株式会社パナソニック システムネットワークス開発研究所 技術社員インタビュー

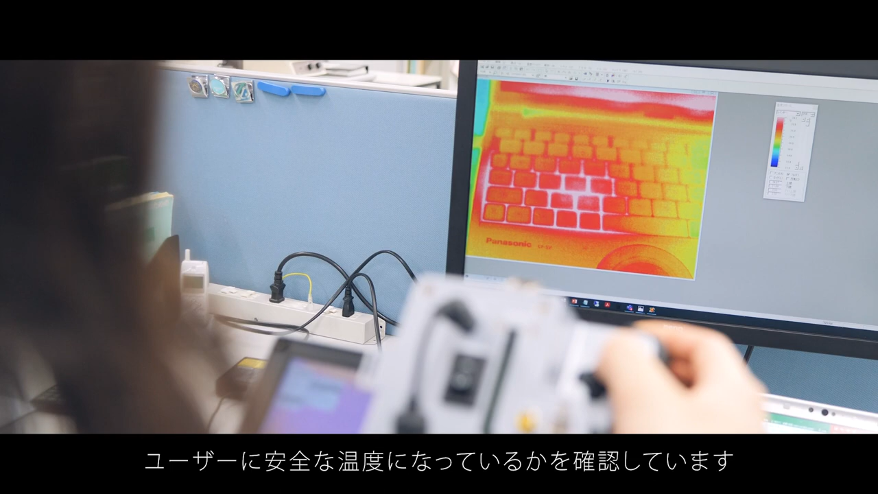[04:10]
しておりますこういう放熱構造検討ができるかなとかこういうこと